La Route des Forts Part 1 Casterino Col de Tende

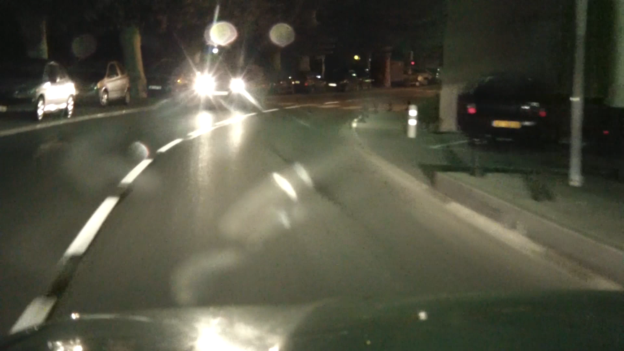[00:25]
Alors la traversée nocturne de Braye-sur-Roya. Il est 7h20, le jour commence à se lever à peine.
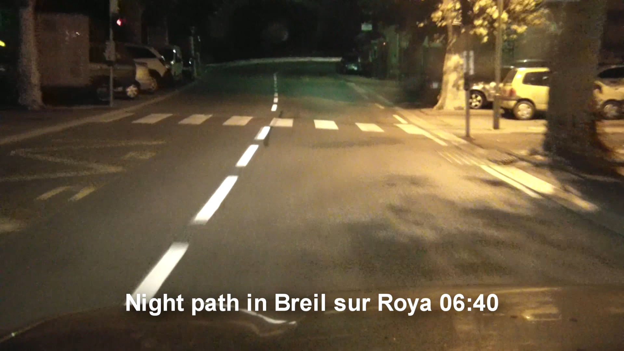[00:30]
Alors l'arrivée sur Saint-Dalmas de Tende,
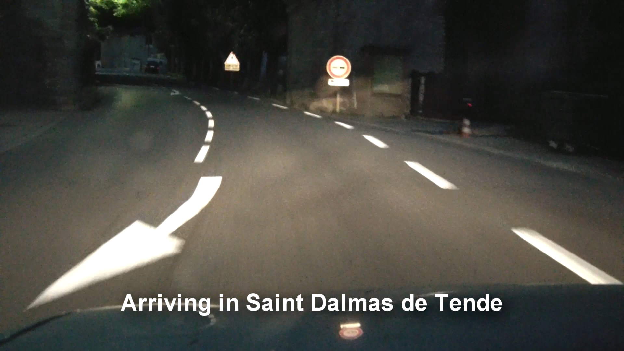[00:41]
c'est là où on va prendre à gauche pour trouver la route qui monte vers Casterino.
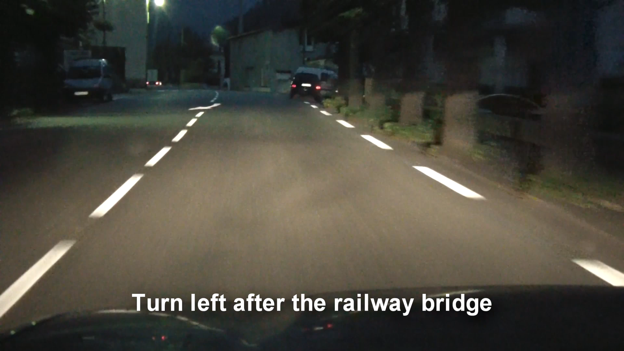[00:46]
On va passer sous le pont du chemin de fer et juste après le pont,
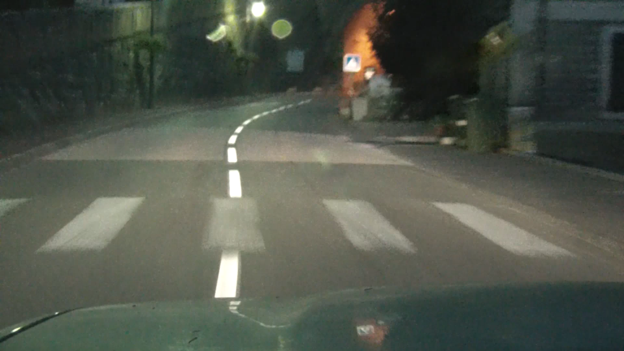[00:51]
on va trouver la route de Casterino et de la vallée des Merveilles.